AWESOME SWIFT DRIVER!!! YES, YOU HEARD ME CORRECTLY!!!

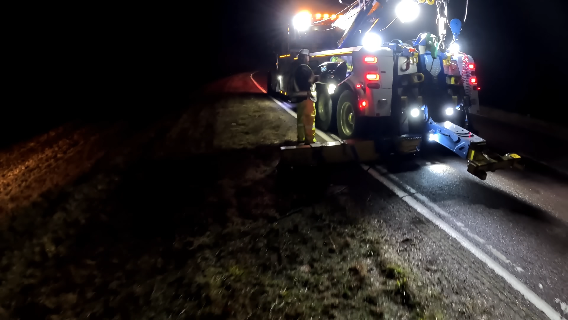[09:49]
Yep, green winch in. There you go.
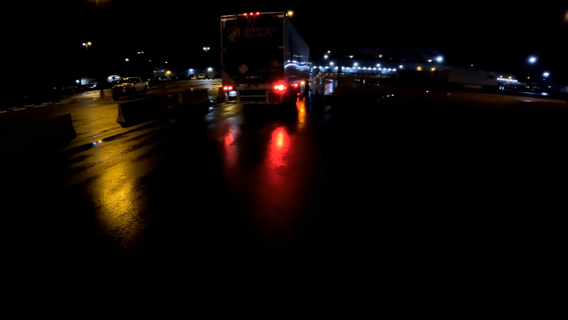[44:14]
All kind of room to turn around.
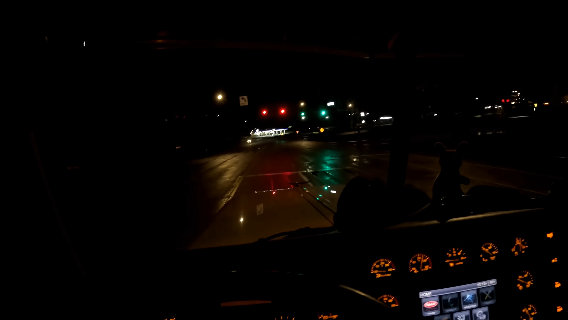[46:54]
She just hit her turn, headed back north on 55.
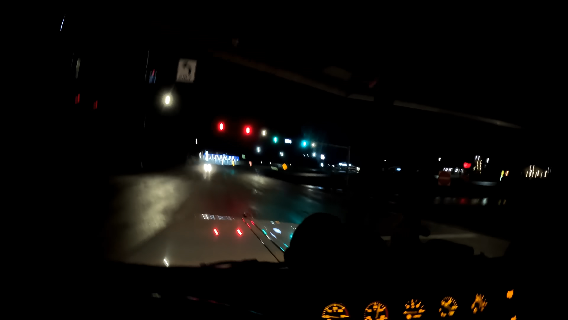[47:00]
We're getting ready to get back on south 55 and head back to the shop. All is well. No injuries, no damage. Best case scenario. As always, thank you for watching.